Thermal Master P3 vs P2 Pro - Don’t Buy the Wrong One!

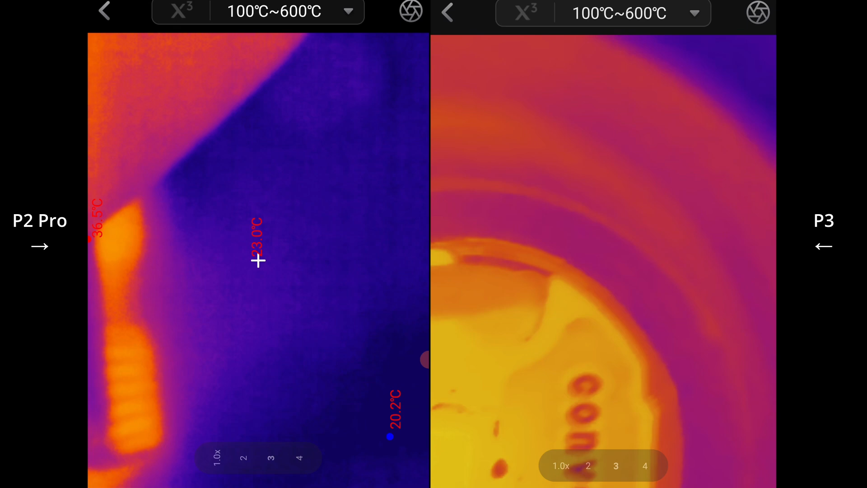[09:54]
Okay, so I've got the P2 Pro to the left and the P3 to the right. I do notice less graininess.
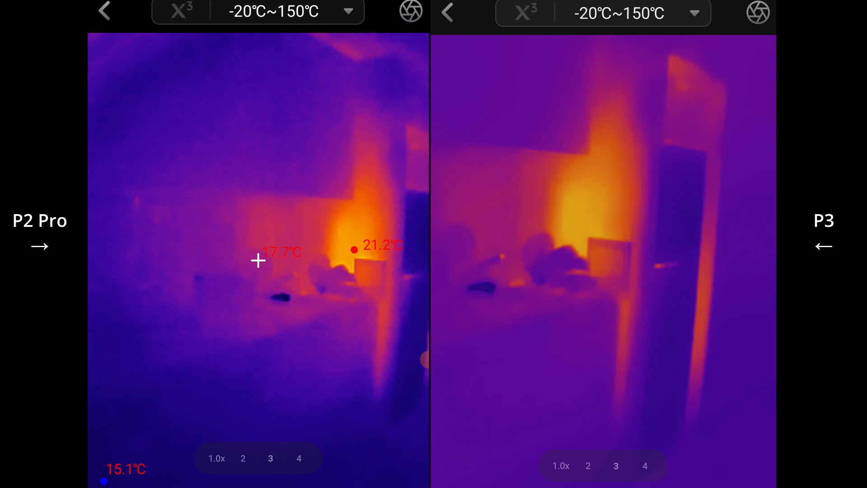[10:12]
On screen: max 21.2°C, min 15.1°C
On the P3. And I think both of them are doing fairly well for this distance.
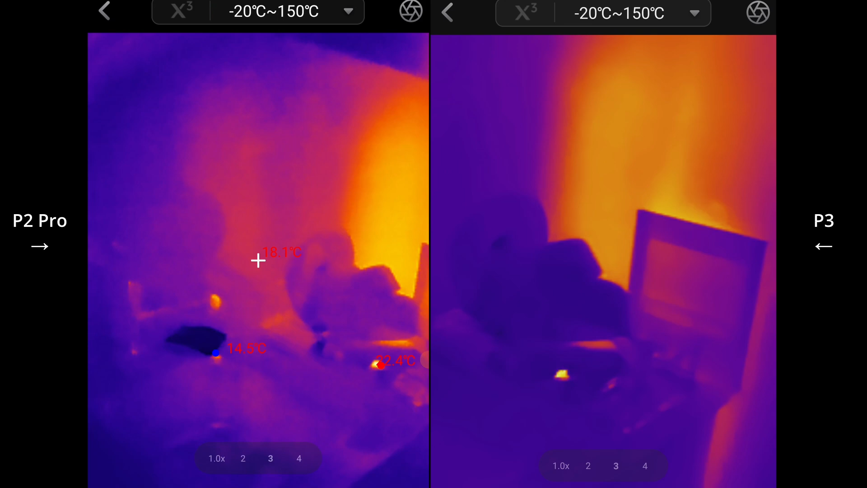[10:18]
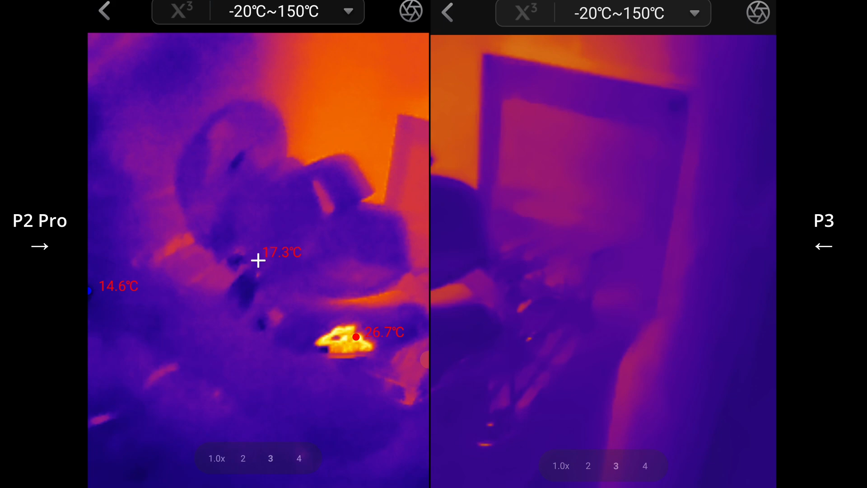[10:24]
On screen: spot 17.3°C, min 14.6°C
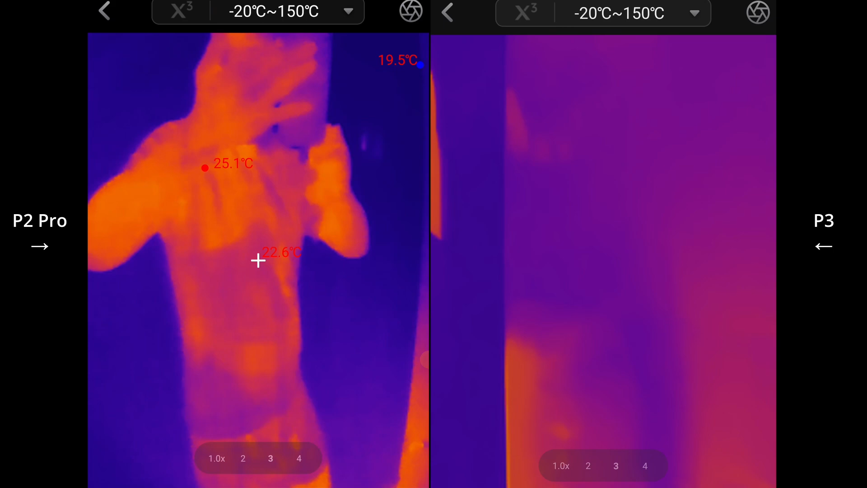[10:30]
I don't know if I can really narrow in the focus with the P3.
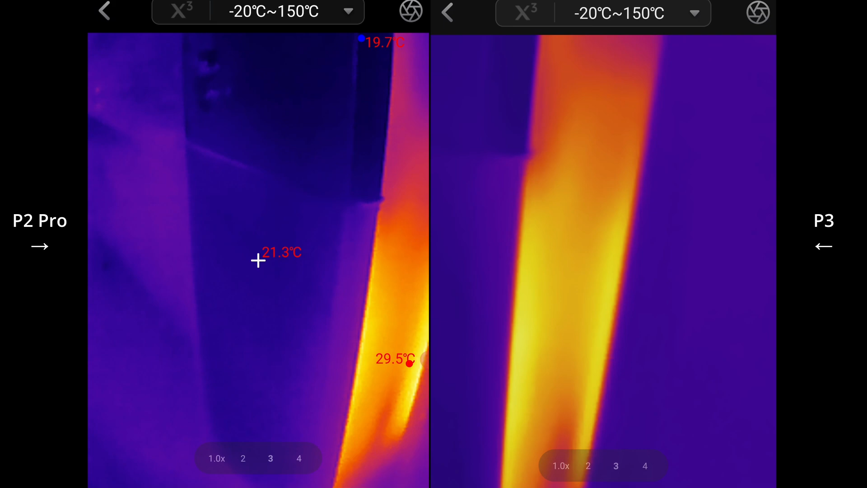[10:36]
On screen: spot 21.3°C, max 29.5°C, min 19.7°C
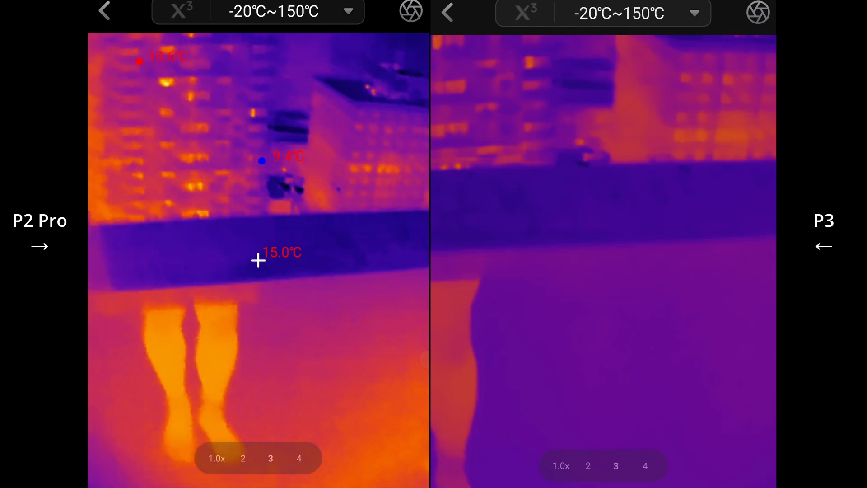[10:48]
On screen: spot 15.0°C
Okay, so now I'm just looking down the street and it's really apparent that the P3 does have a little bit of extra power in terms of long range, longer range performance. And this focusing knob as well,
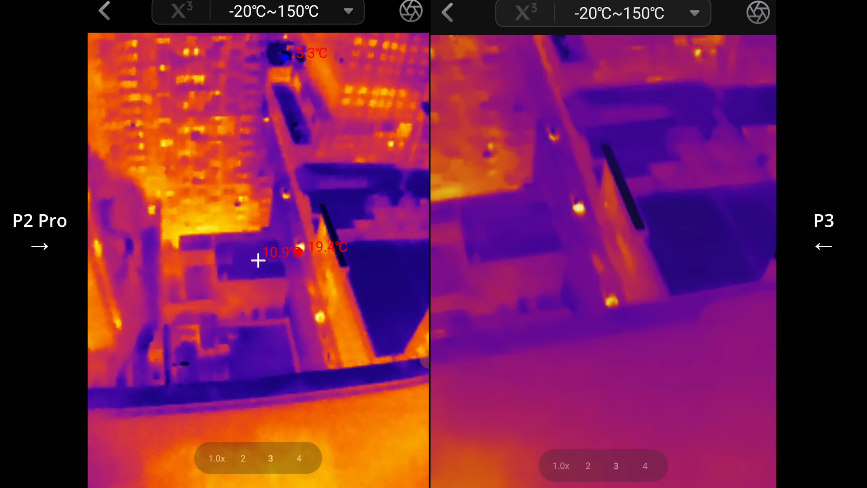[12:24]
Let's swap the color temperature for this sort of black hot mode. But you know what, the P2 Pro is still doing really well.
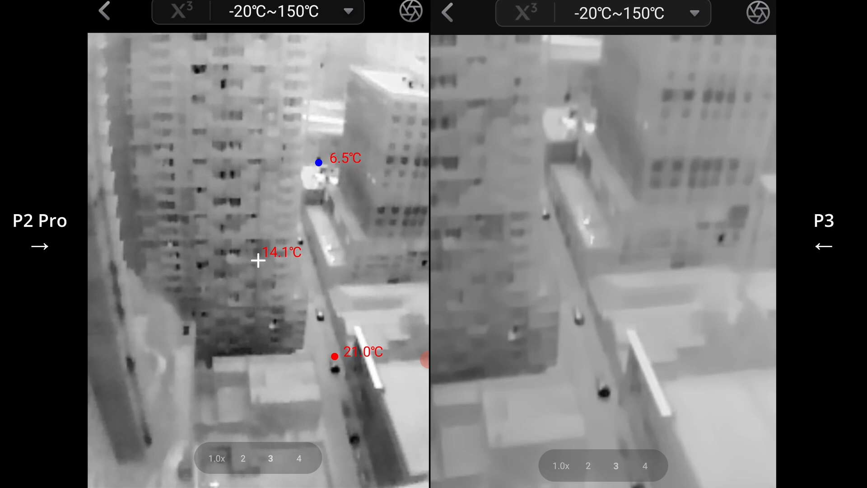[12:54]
But you know what, the P2 Pro is still doing really well.
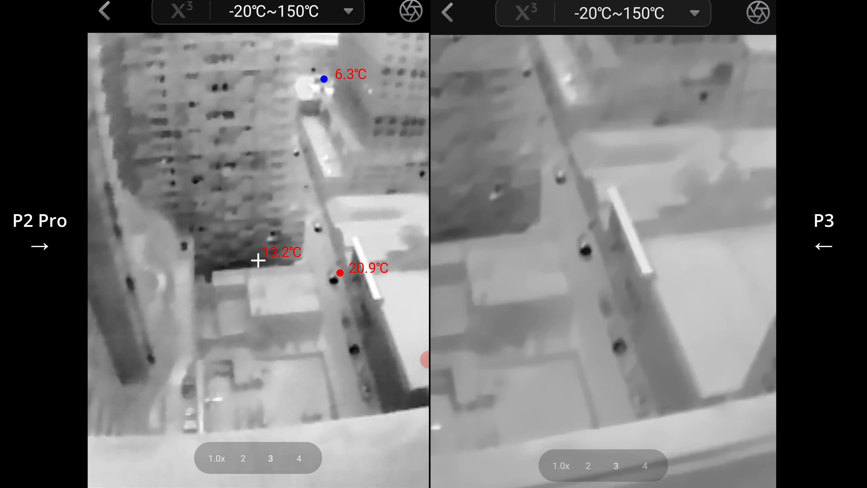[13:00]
On screen: spot 13.2°C, max 20.9°C, min 6.3°C
The contrast effect. Interesting. Swap over to the white hot.
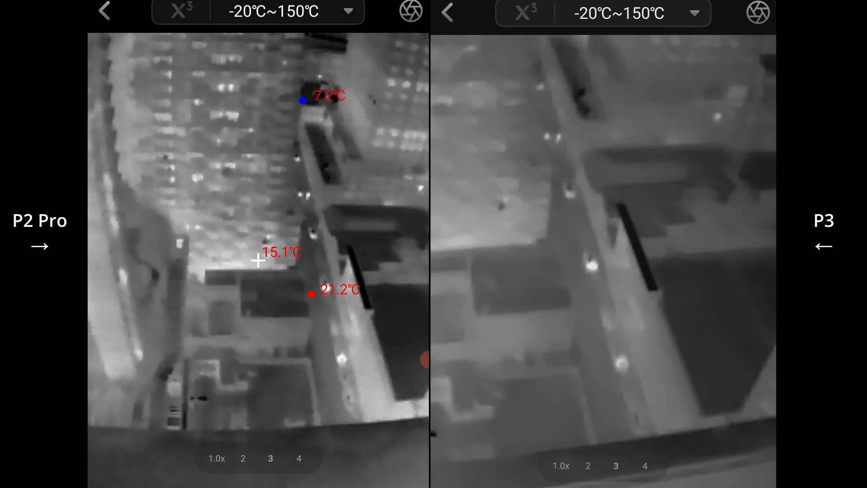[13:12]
On screen: spot 15.1°C, max 21.2°C
Like those two people in the back, they just
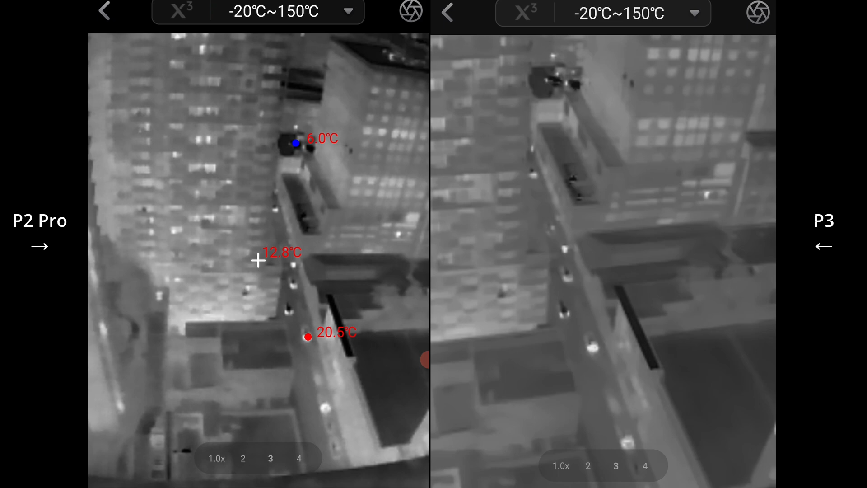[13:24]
more easily identifiable with the P3.
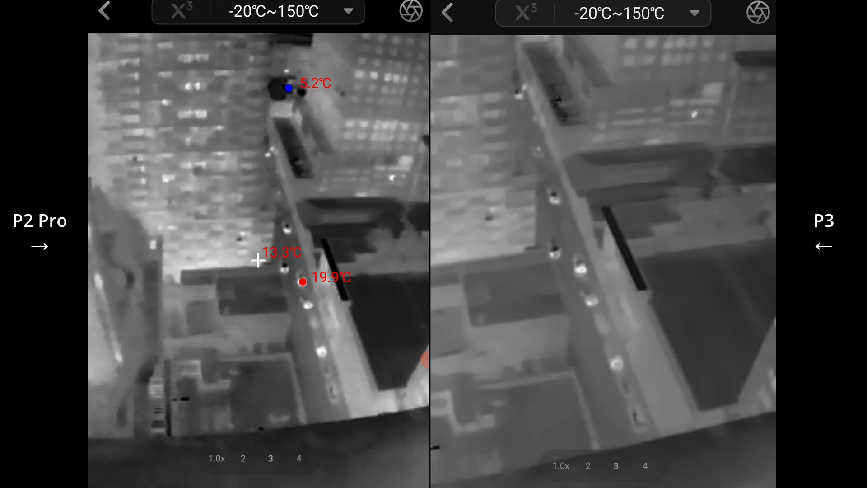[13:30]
On screen: max 19.9°C
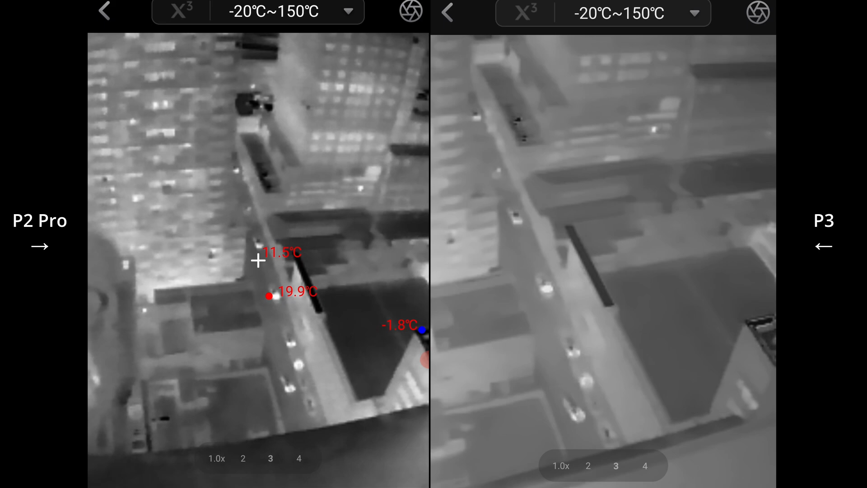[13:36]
On screen: max 19.9°C, min -1.8°C
Okay, so on the left here, I've got the P2 Pro, and on the right, I've got the P3.
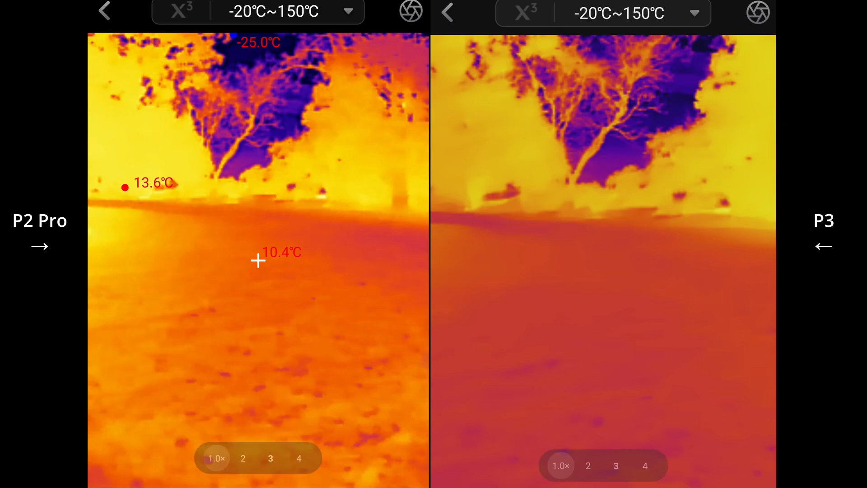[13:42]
On screen: spot 10.4°C
So the P2 Pro, again,
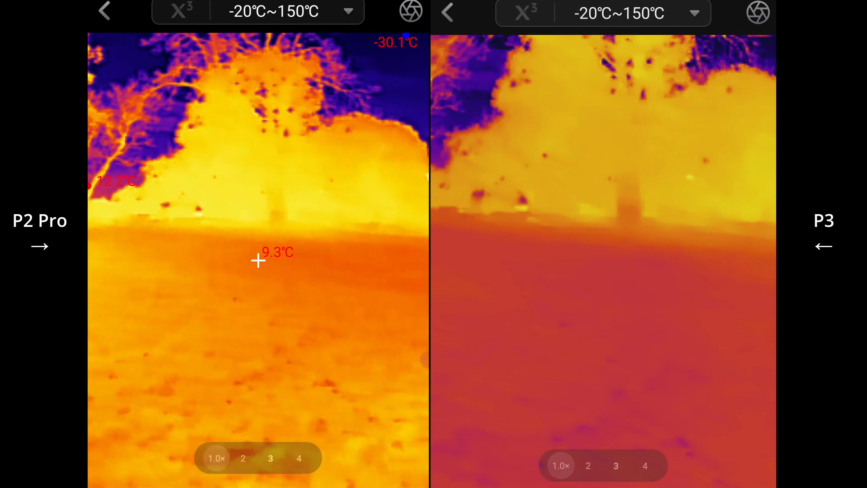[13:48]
does not have that focusable mechanism, and also has a slightly lower, slightly higher net D value compared to the P3. So the P3 has got a net D of below 35 mK, and it's 40 mK for the P2 Pro. So you can see, like, it's able to just, well, firstly, it's able to get a little bit closer.
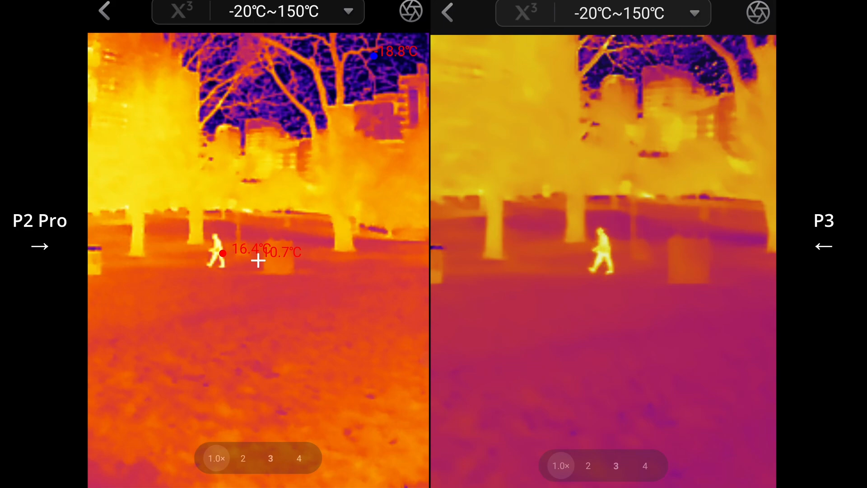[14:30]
Lens just seems to be of a longer focal length, or it is a longer focal length, basically. So you can see this guy kind of walking across. And you can really make out the details a bit more on the P3 on the right versus the P2 Pro.
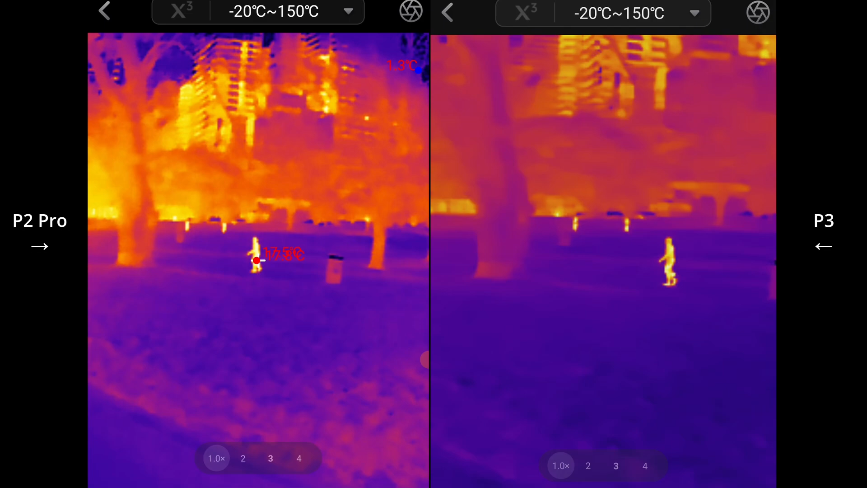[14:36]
A bit of noise over here. Let's see what's going on. There's a couple of people just walking. And you can really make out their body language. A lot more, and even that person in the, you know, further along in the background.